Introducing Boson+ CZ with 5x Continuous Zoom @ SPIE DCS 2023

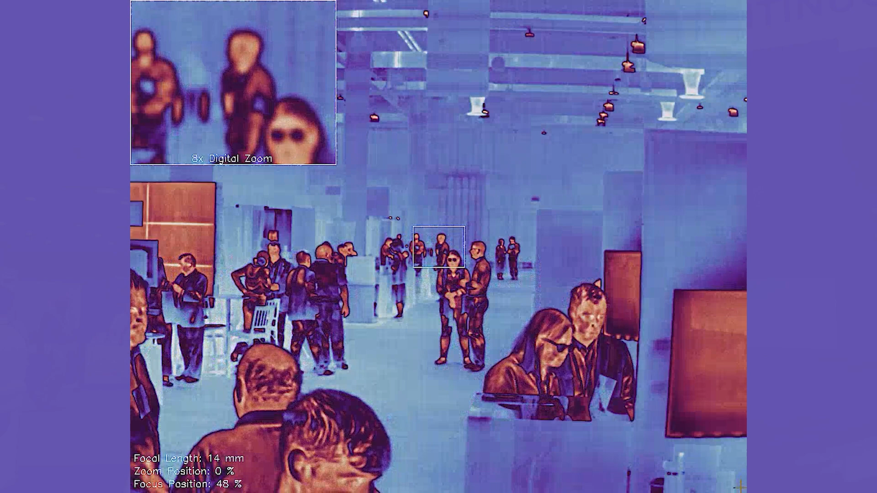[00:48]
By providing an integrated product we're able to improve performance through zoom on the camera so we're optimizing
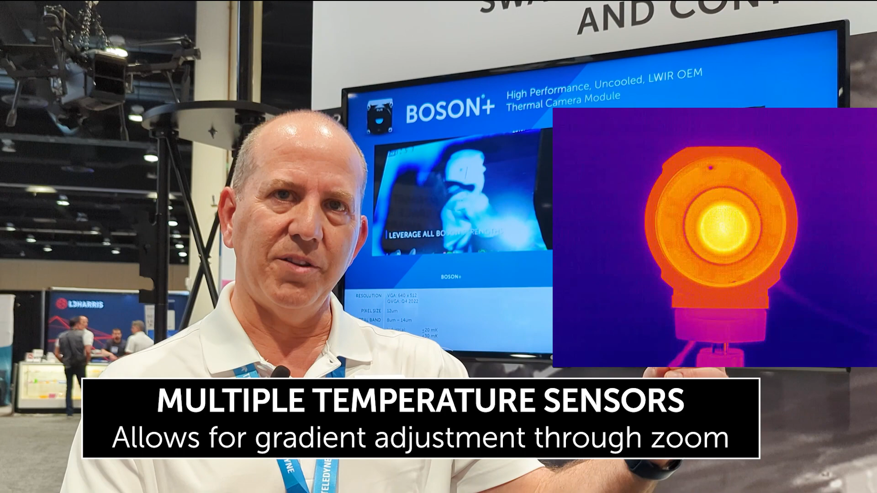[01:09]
and rear of the optical system and able to make a gradient adjustment through zoom. In addition we offer other features such as object range compensation
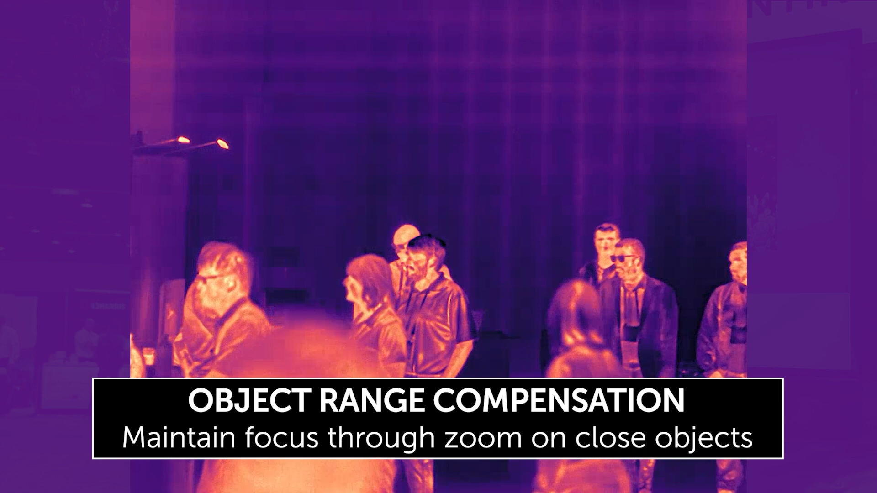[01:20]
which is allowing you to focus in on close objects and maintain focus through zoom.
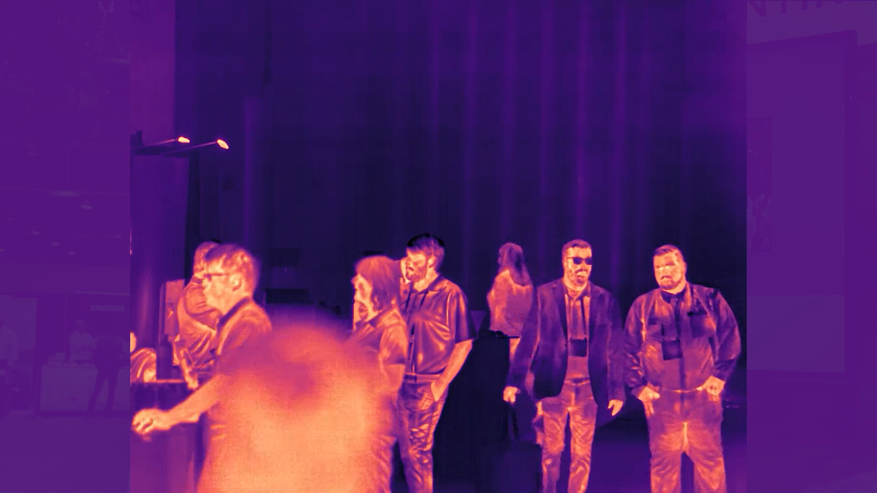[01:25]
So the small package size is ideal for unmanned vehicles